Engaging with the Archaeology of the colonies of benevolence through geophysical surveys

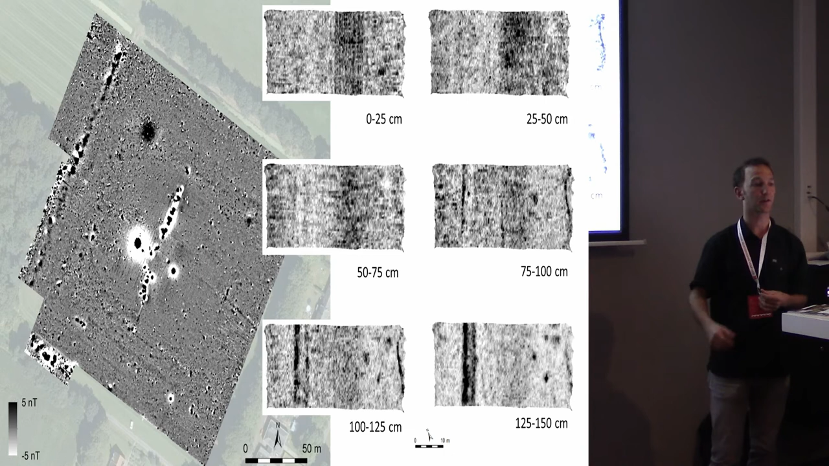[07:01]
There certainly are remains of the building left, even though the walls have been disturbed. That's my story.